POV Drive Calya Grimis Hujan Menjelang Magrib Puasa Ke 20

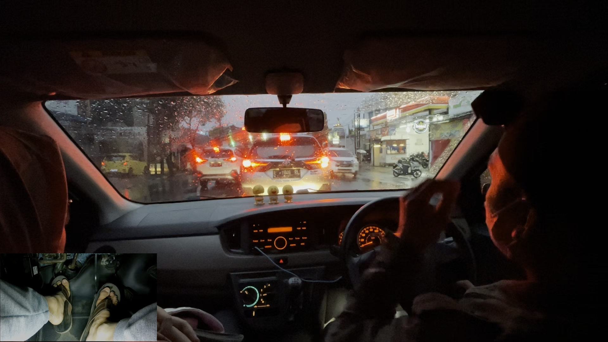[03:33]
Banyak lampu merahnya loh di sini, capek.
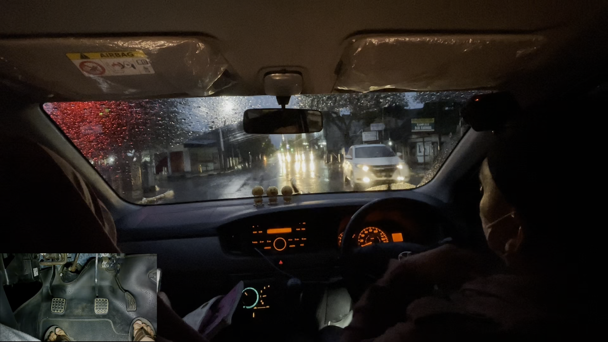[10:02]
Thank you. ngawur. Ngeri nih. Main nabrak truk loh ini. Tadi fixernya hampir nabrak truk.